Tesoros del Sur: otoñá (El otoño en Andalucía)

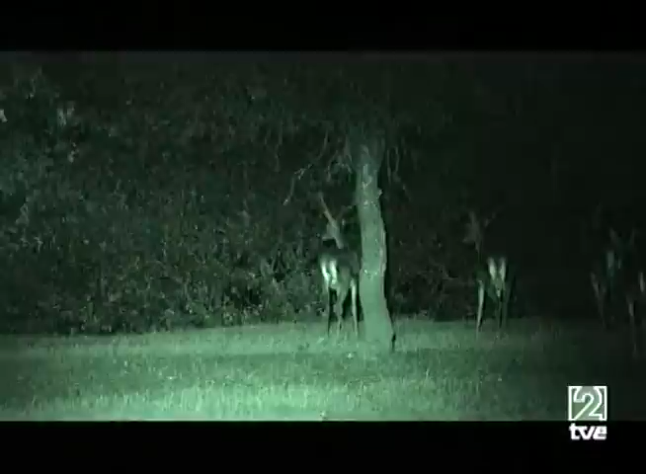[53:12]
Los meses de otoño se convierten en meses negros. En la Sierra de Andújar hemos conseguido estas imágenes a poca velocidad y conduciendo con los cinco sentidos. Pero, ¿qué hubiera pasado si condujéramos de manera irresponsable y prepotente?
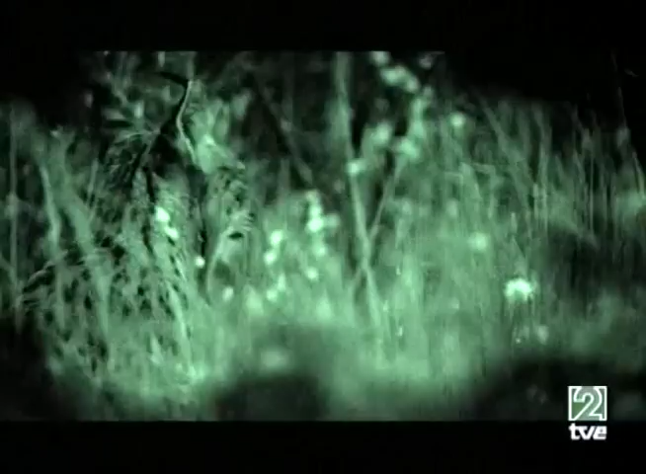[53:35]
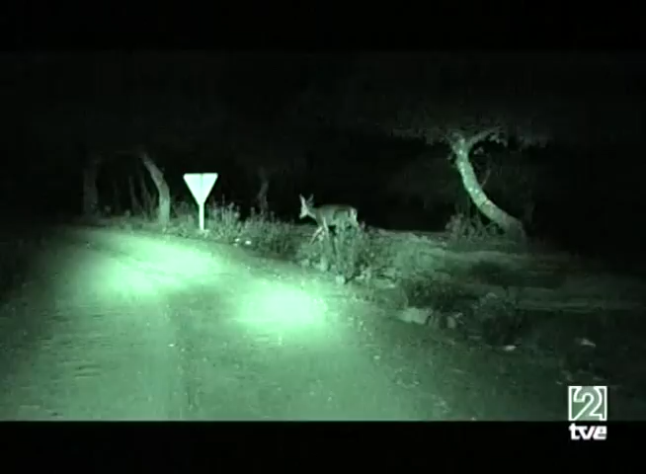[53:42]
Todos los años mueren linces atropellados aquí.
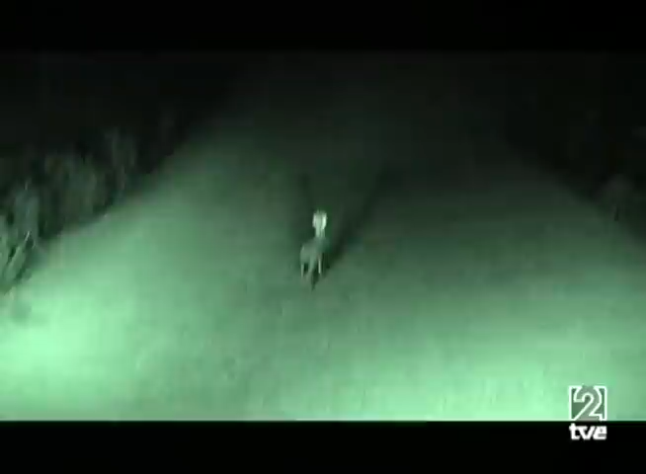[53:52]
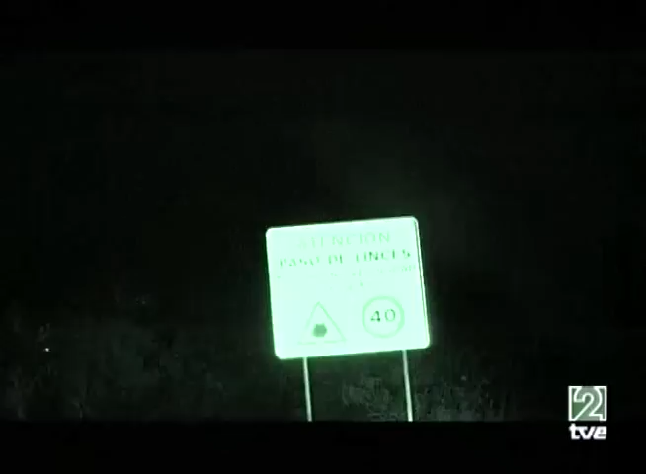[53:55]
Desde luego no será por falta de señalización o de información.
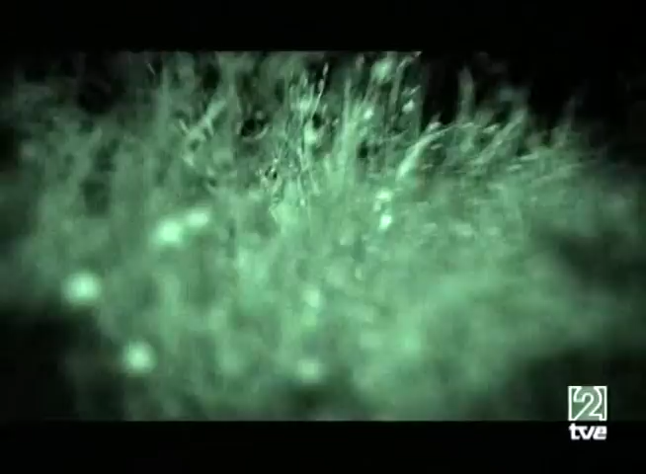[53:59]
Comprueben ustedes mismos. Las señales de tráfico están, pero vean cómo conduce la gente, a qué velocidad.